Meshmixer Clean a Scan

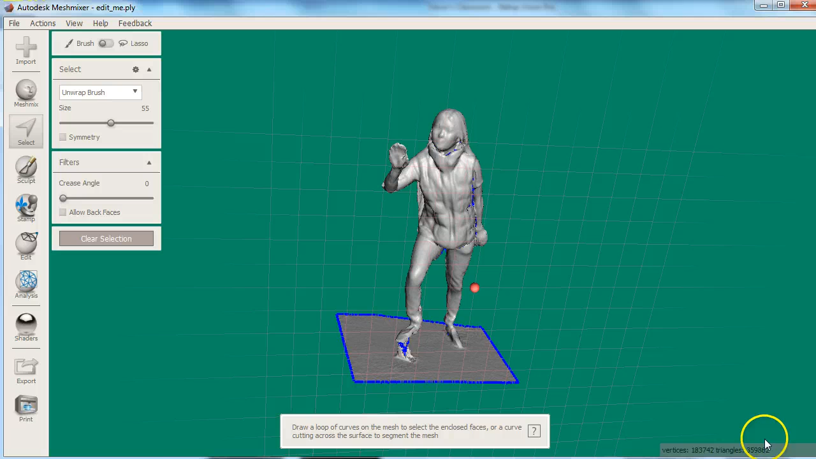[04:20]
Now that we have cleared the obvious debris, you can see there are still a lot of surfaces that were created by the skin that don't exist in reality.
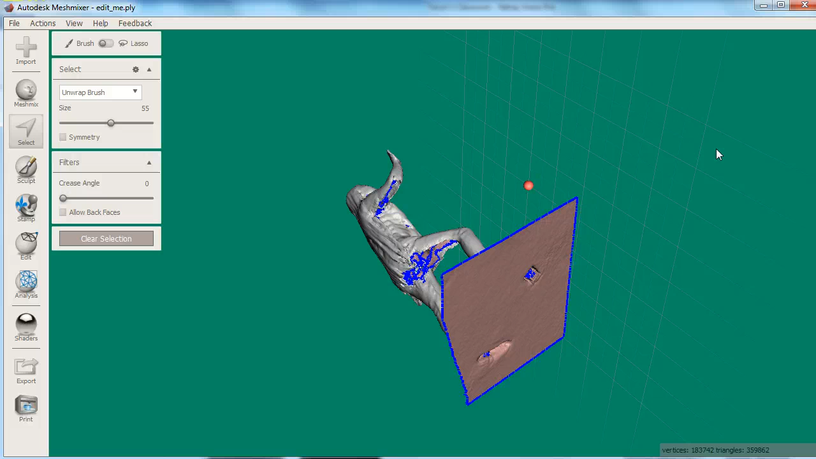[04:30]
We need to remove unwanted surfaces and close all the holes in our mesh. The techniques I will show you now are in order for a reason. The first techniques will seem tedious and may not solve all your problems. However, if you try and skip to the final techniques too early,
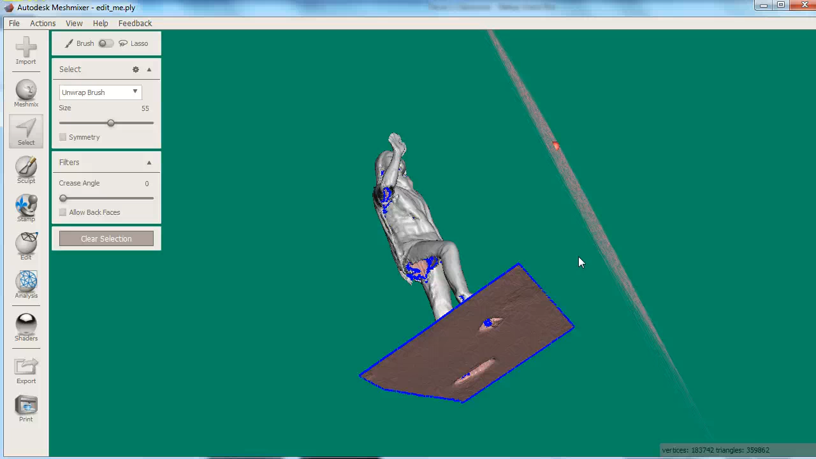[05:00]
the automatic algorithms they are based on will have difficulty with the sheer number of problems that they are trying to fix in your model. So the first technique is to manually select holes and problems in the model and fill them in. Press S to select, then paint the selection on the feature to be removed or hole to fill.
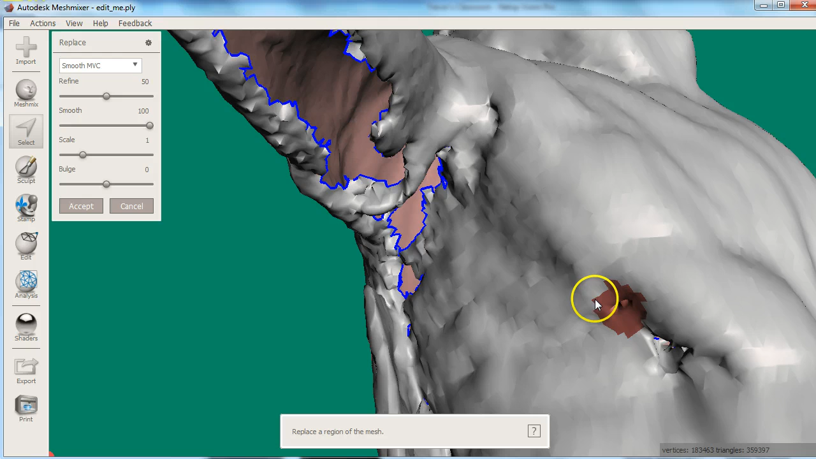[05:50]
The preview will show you a magenta selection if this is the case. Usually this is because the hole is actually more of a torus or donut shape that connects the outside surface that you want with an inside surface you don't want. In this case you can press ESC to cancel the fill that failed, then discard the selection by pressing X.
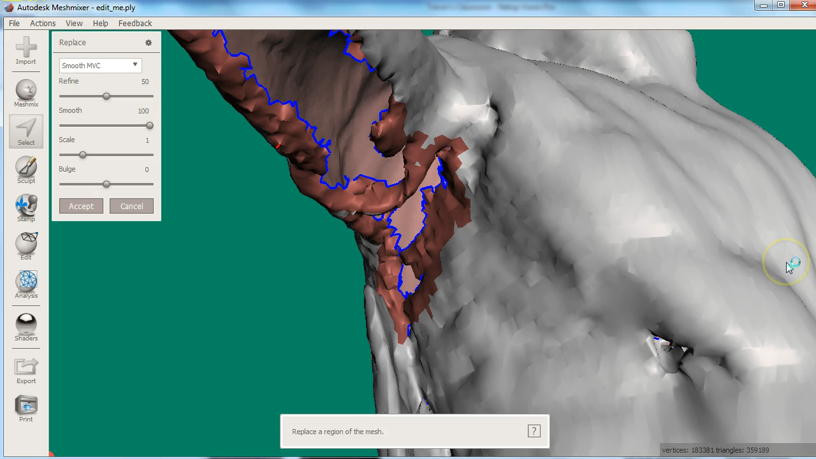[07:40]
First select the hole, then press the greater than symbol to expand the selection a bit, then try to fill again. The more you select the more you will erase in your model so be careful.
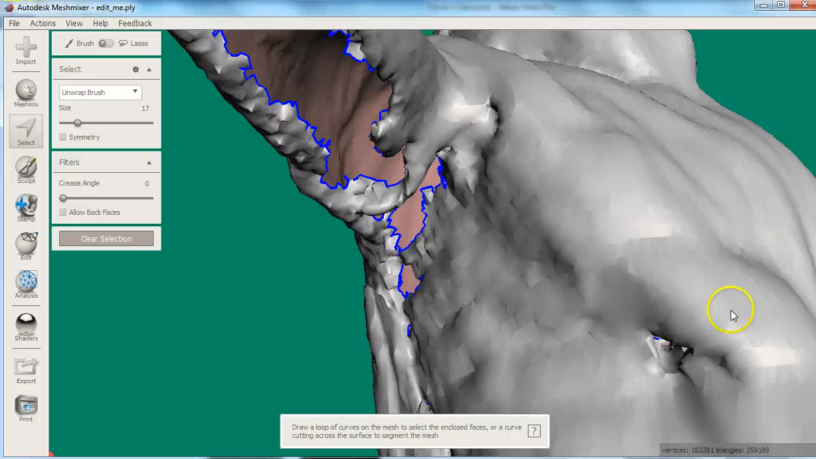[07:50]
Sometimes it is difficult to spot very small holes that lead to interior surfaces. Alternatively you can select the interior surfaces.
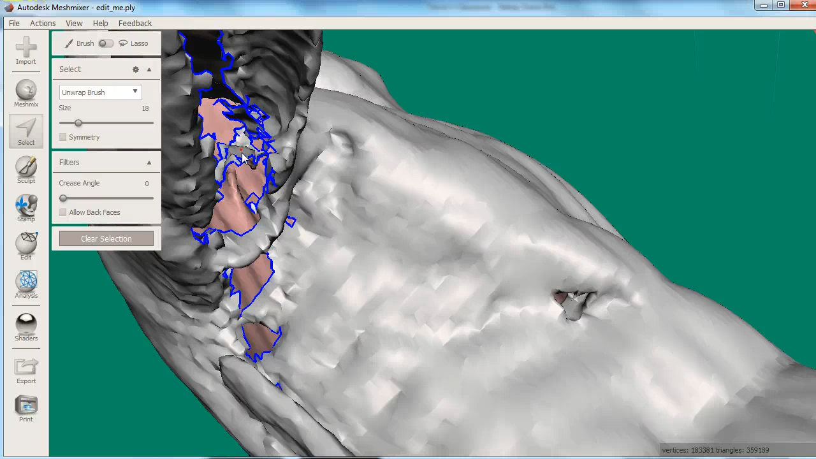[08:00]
Orbit so you can see inside your model. Try to select the interior surface. If you are having trouble you can click allow back faces to be able to select the opposite side of a surface.
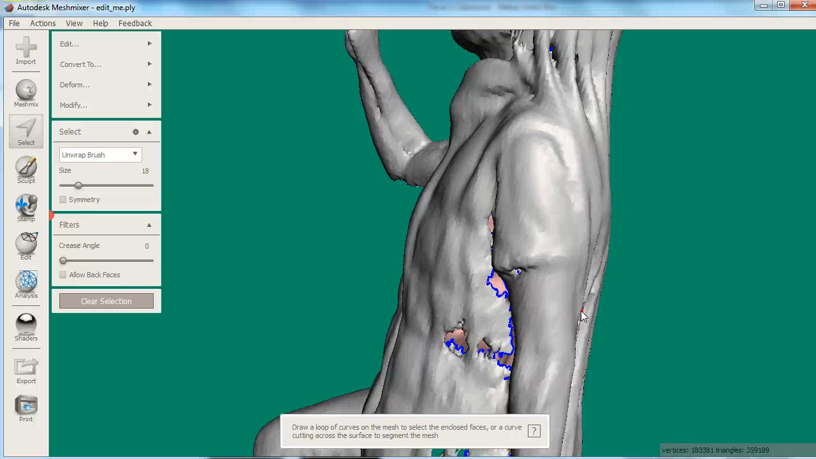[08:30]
Expand your selection one row of triangles at a time by choosing the expand from the modify menu or pressing the greater than symbol on the keyboard.
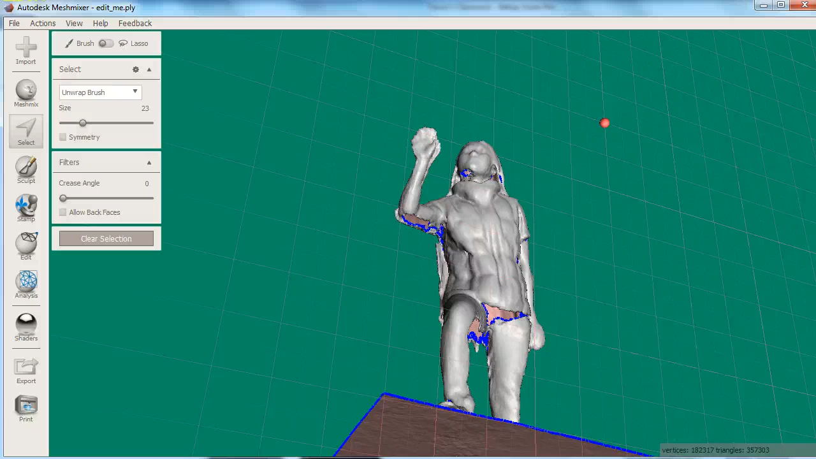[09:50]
you can move on to the easier methods for all the really hard to close holes. First try using the automatic inspector to automatically fix errors.
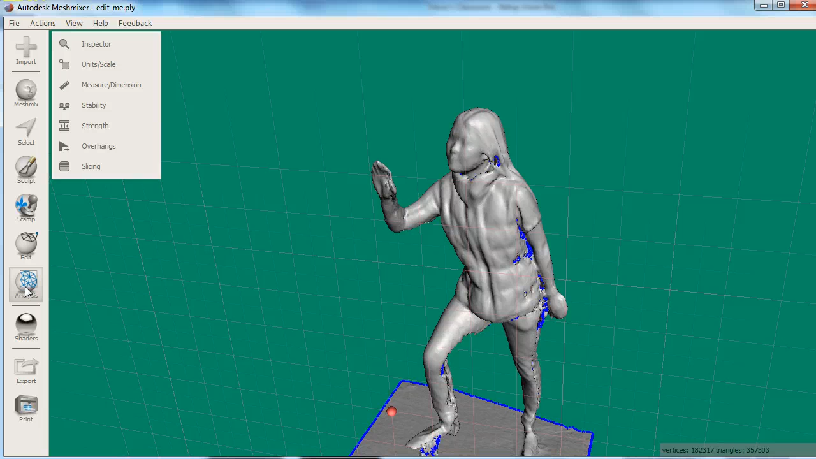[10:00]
Choose Analysis Inspector.
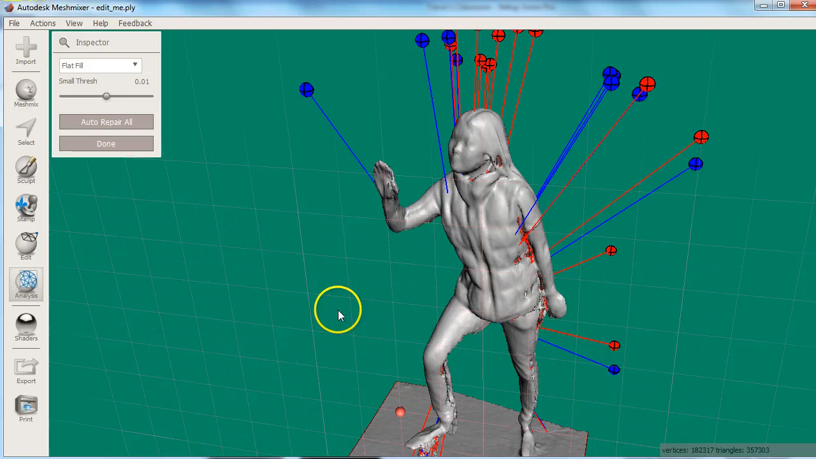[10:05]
The orbs point to different problems in your model. Red represent non-manifold edges,
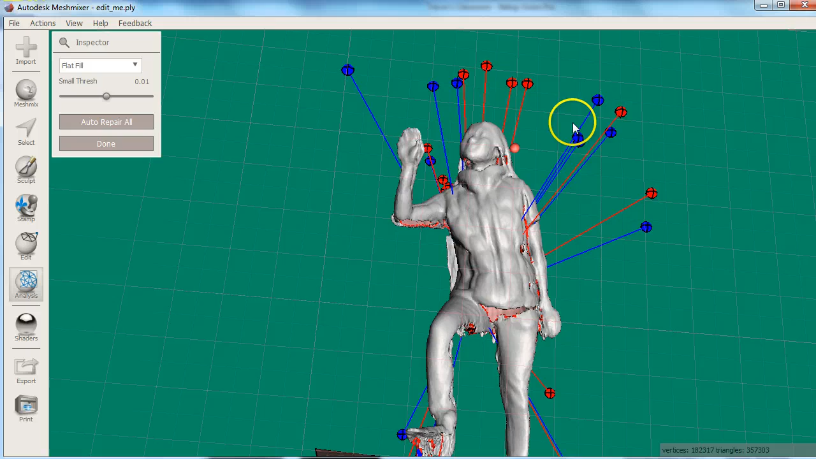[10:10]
blue is a regular edge, and pink is a disconnected small piece.
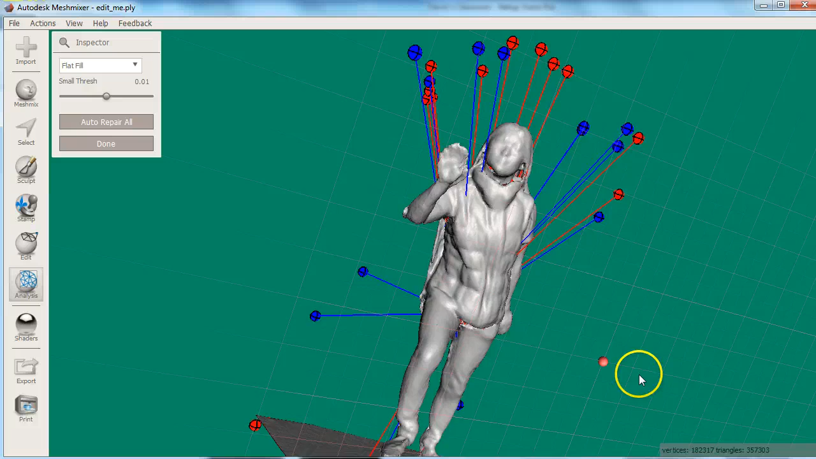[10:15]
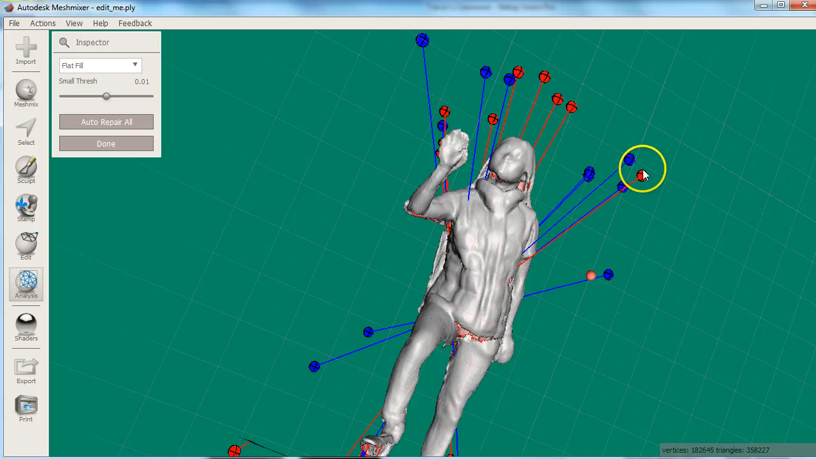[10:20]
By clicking the orb, MeshMixer will try to automatically repair the flaws, or you can choose Automatically Repair All. Sometimes the automatic repairs fail, leaving a black orb, or sometimes the results are not what you'd hope.
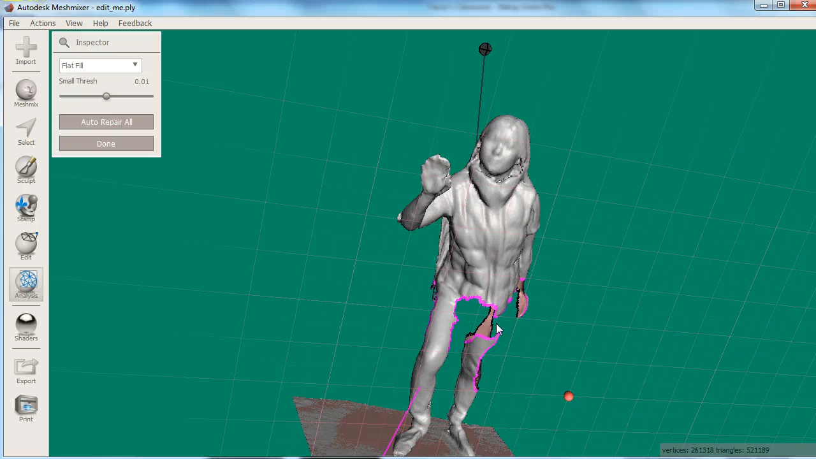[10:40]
Both of these occurrences are reduced by using the more labor intensive methods first. Another option that is really easy to use, but definitely erases detail and crisp edges, is the Make Solid tool in the Edit menu.
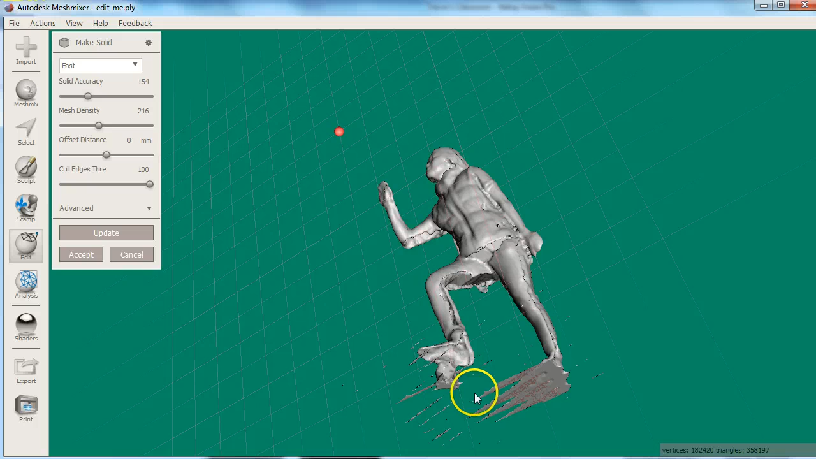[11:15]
This often results in strange strands of mesh that are very thin and hard to get rid of running across the gaps.
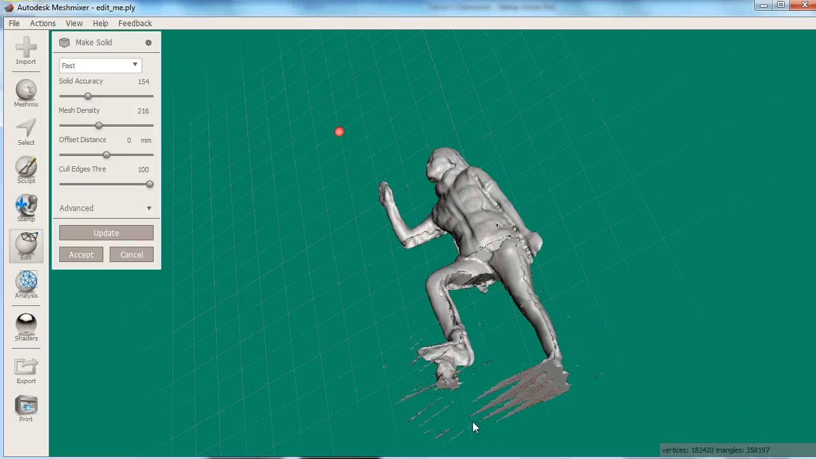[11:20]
There's also definitely a loss of detail, but this is a good option, especially if you're in a hurry and your end result doesn't need much detail.
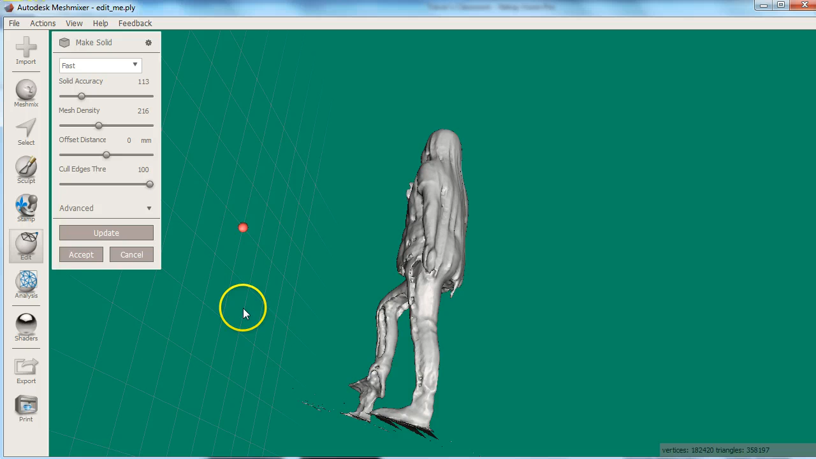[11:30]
When you think you're all the way done, you can check by running the Inspector in the Analysis menu,